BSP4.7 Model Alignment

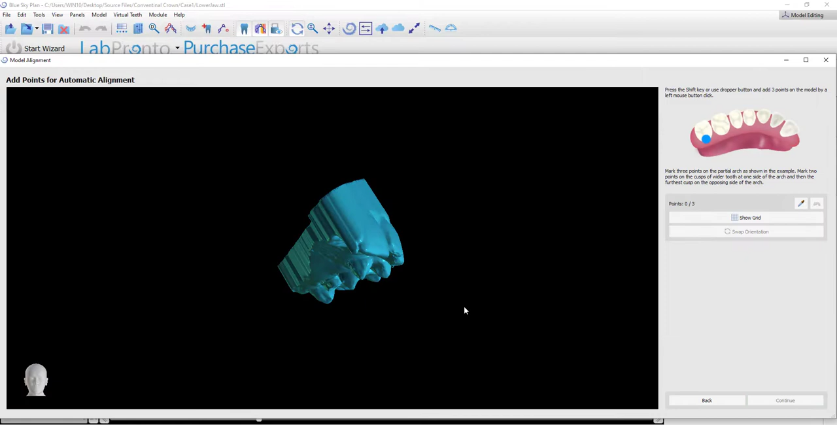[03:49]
The instructions and the image are instructing us to mark three points.
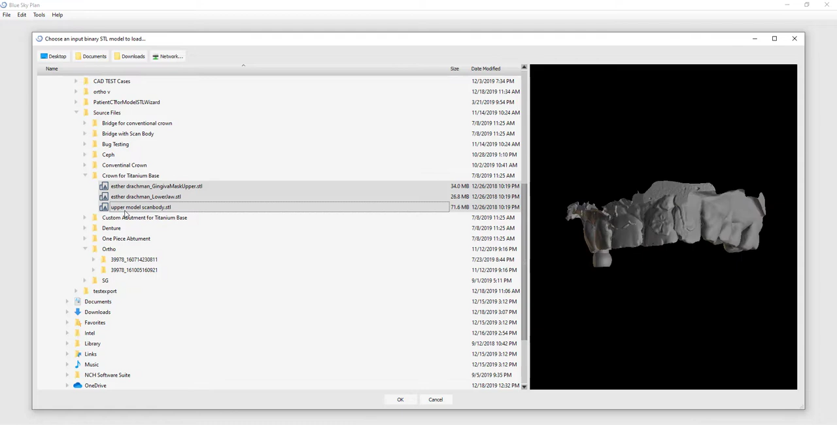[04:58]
And the software displays for us images of all three with their file names. We are going to select one of them, the relevant draw type,
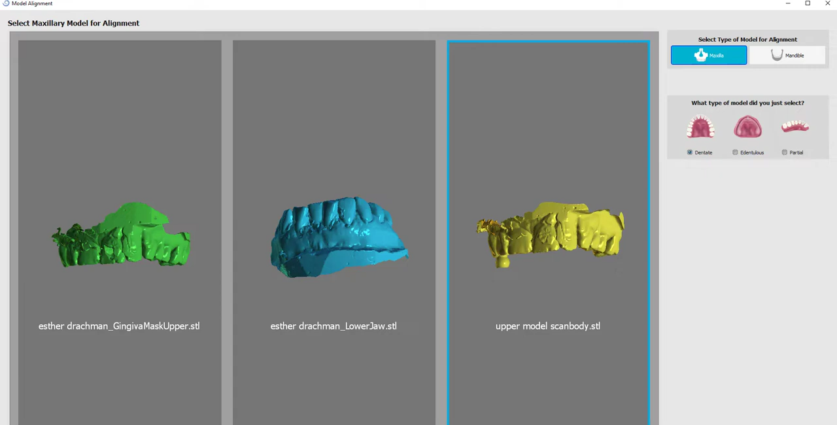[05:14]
and then continue to alignment.
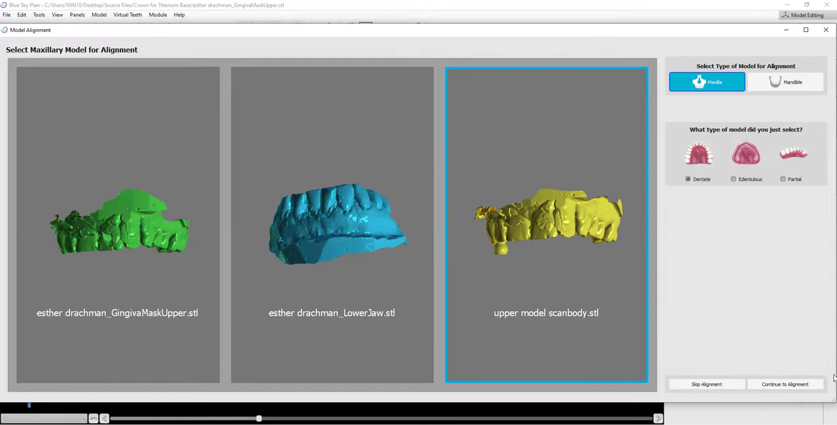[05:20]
We are going to mark our first point on one side of the arch.
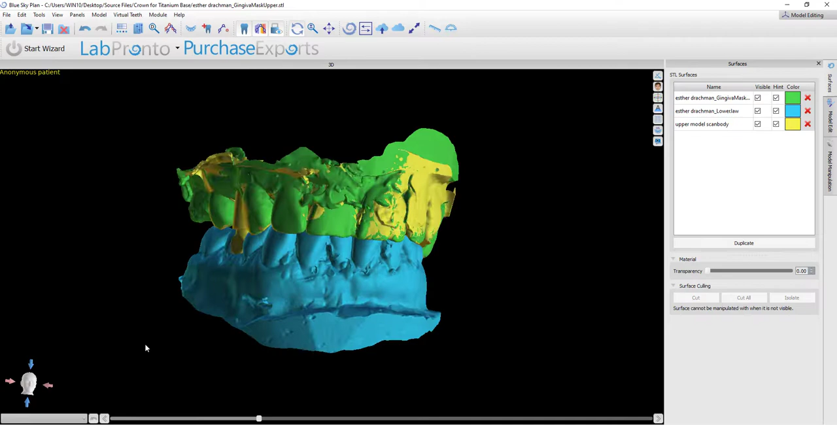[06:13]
The models can be rotated with the left mouse button by grabbing and dragging, by clicking on the arrows in the bottom left next to the head,
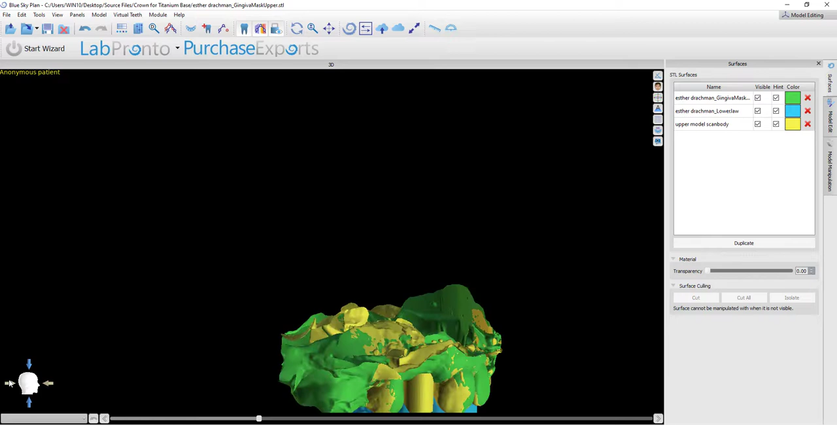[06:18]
as well as by using the top button to change view angle.